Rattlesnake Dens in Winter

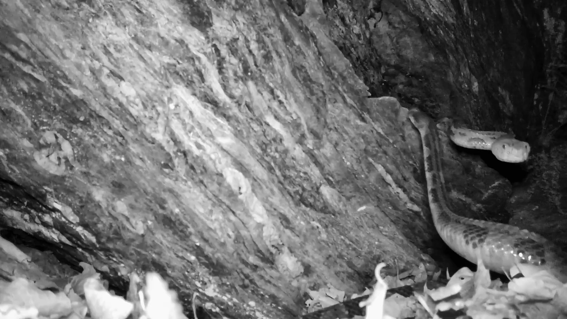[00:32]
The most noteworthy footage filmed at basking sites was this bobcat kit that nearly stepped on a rattlesnake and a close-up and personal nocturnal combat dance between two males.
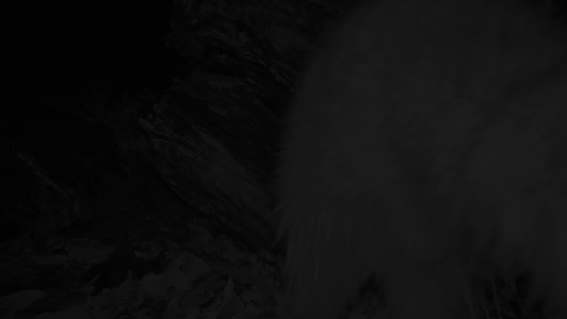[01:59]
Since I just mentioned raccoons, we will start with them.
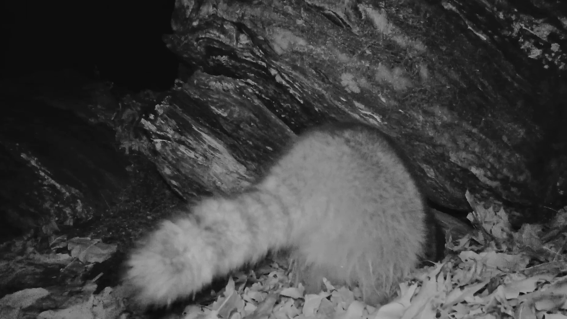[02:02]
Here, for reasons I don't know, this guy attempts to squeeze down one of the tight den holes before backing out and hightailing it out of there.
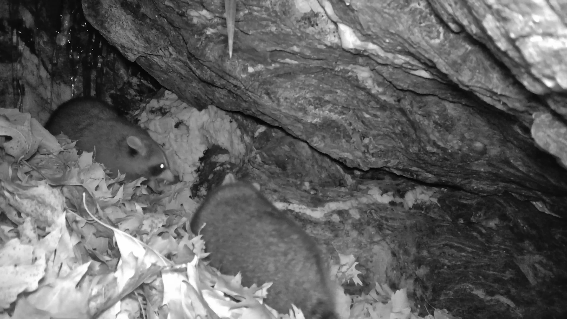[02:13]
Inside this small cave, the entrance of the rattlesnake den, one raccoon isn't particularly happy with a visit from a member of its own species.
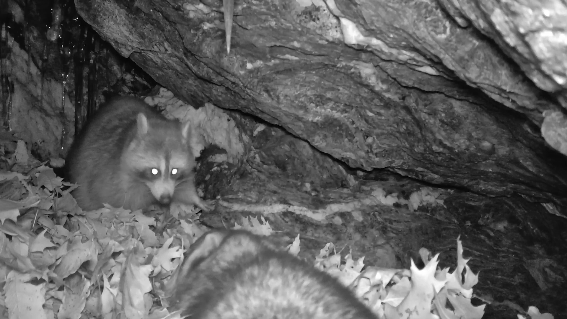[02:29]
Also in the small cave den, for some reason, this raccoon isn't bothered by the infrared while messing around with this trail camera. But the puppy fear it shows when it spots the second camp is priceless.
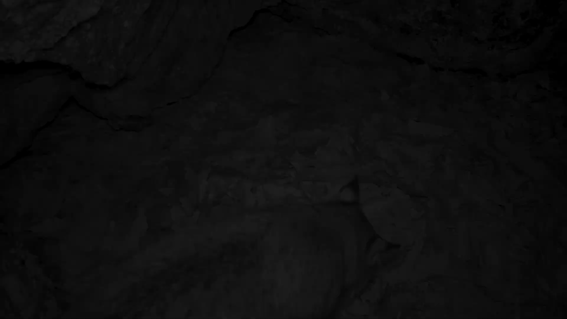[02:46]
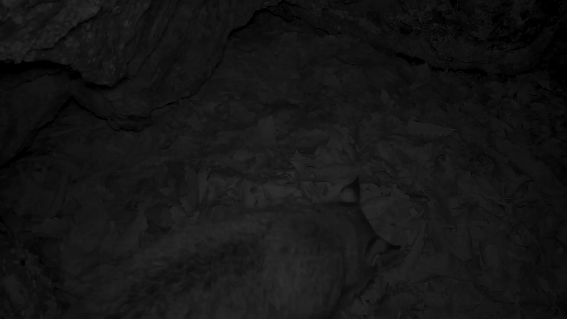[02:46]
So I was pretty excited that bobcats were captured at all three sites. Although here at the first den, the bobcat is only sniffing the ground.
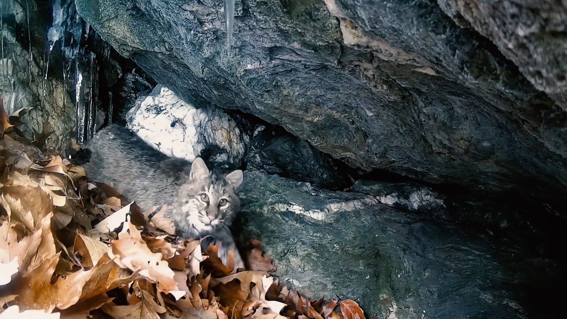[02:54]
While at the second site, we get a quick cameo of a beautiful specimen exiting the small cave.
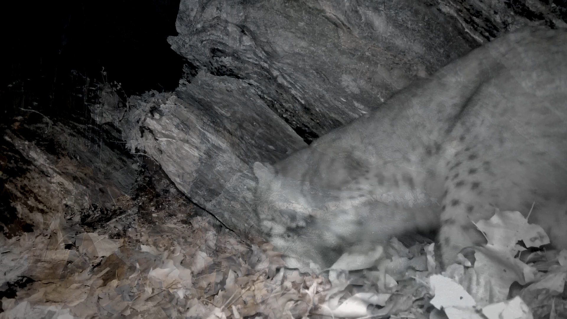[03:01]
At the third site, this bobcat decides of all places to spray urine into the main entrance of the rattlesnake den.
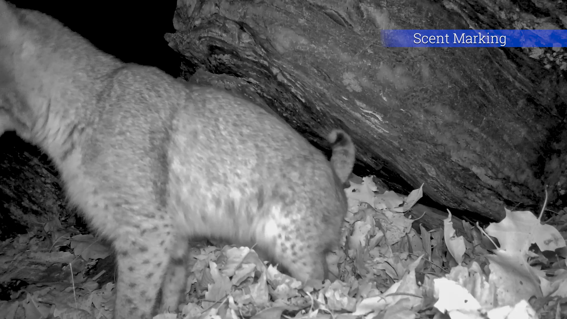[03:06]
Also making appearances at all three den sites and numerous times were white-footed mice.
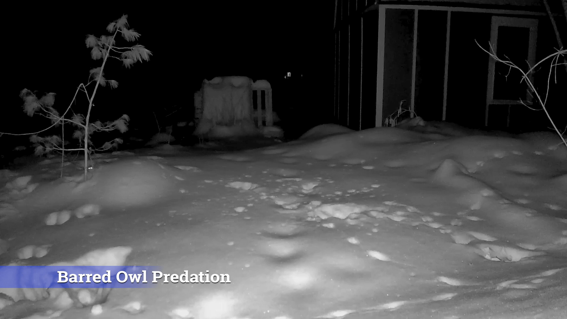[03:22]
However, there are plenty of predators active during the winter that the mice need to be concerned about. One of these is the weasel, a small but voracious hunter. So check this out.
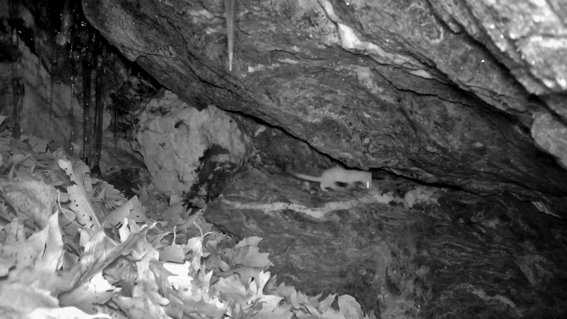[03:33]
One weasel is actually successful dispatching one of the resident mice. Notice how it temporarily stashes its rodent prize as it presumably hunts for similar prey. A short while later, the weasel returns to reclaim its meal and exits stage left, the predator-prey scene enhanced by a large icicle.